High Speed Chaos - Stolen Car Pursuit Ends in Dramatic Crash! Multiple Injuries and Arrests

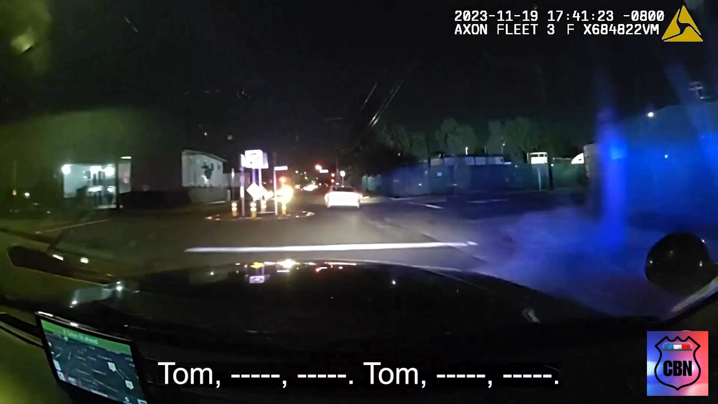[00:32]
It's going to be a westbound PCH from Sanford,
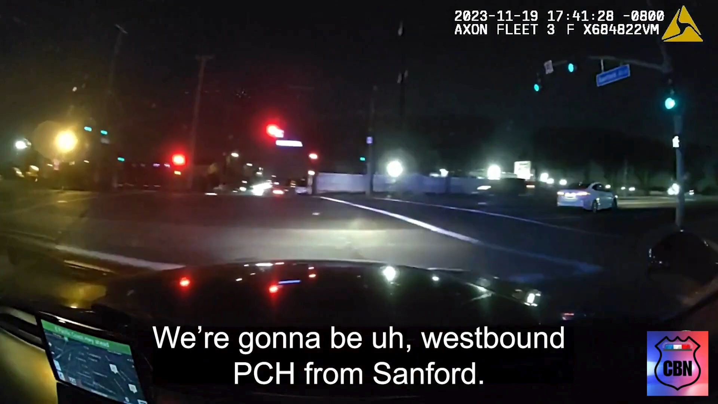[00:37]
the license plate is going to be 80,
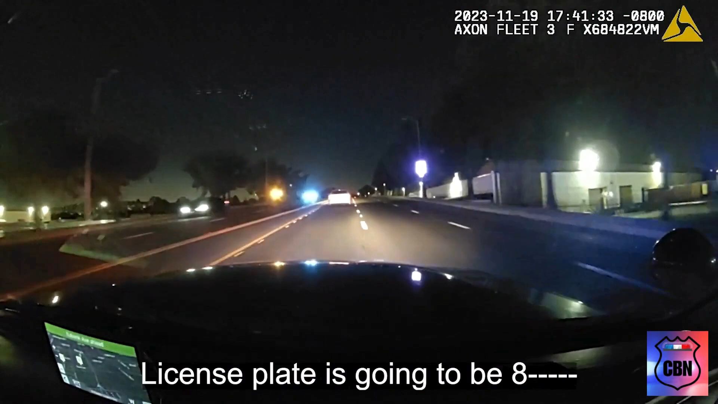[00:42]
it's going to be a white Honda, it's going to be a white Honda,
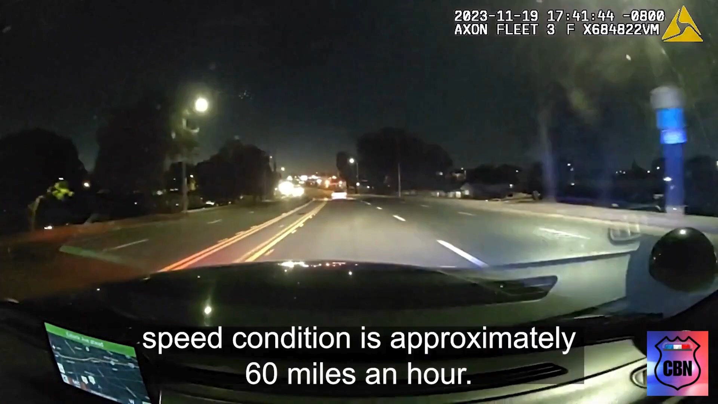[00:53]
speed conditions approximately 60 miles an hour, clear right, westbound through broad, westbound PCH from Avalon,
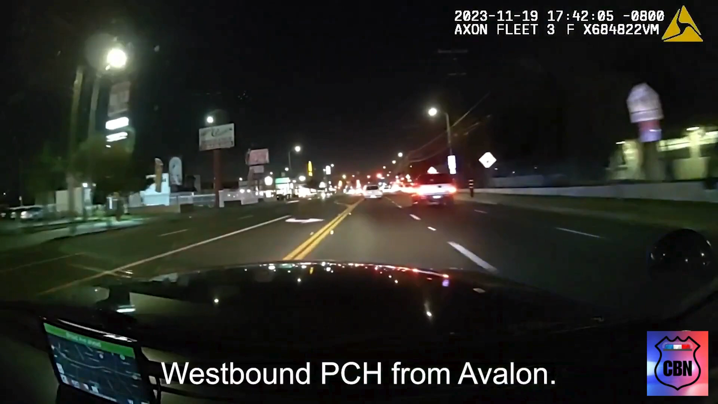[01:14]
oh TC, yeah TC, code 6, PCH in Avalon, hey, hey,